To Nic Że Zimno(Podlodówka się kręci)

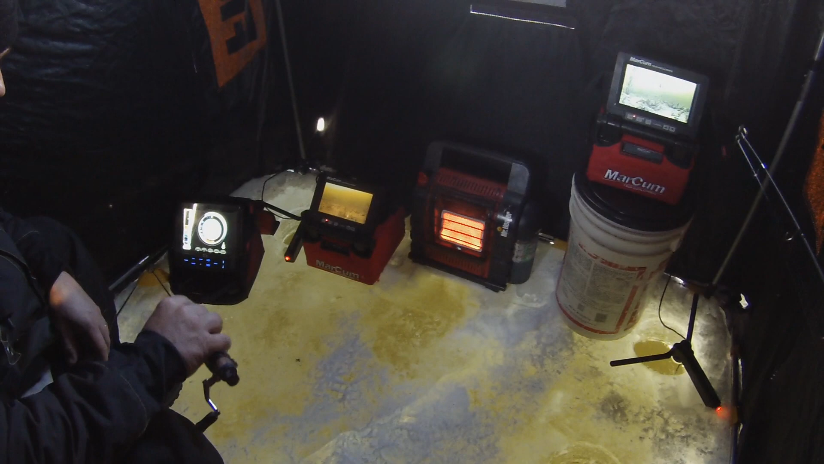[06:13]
Ty ich kilka płynie. Tu trzeba by blaszkę mieć jakąś. No, trochę ucieka z kamery, z wizji.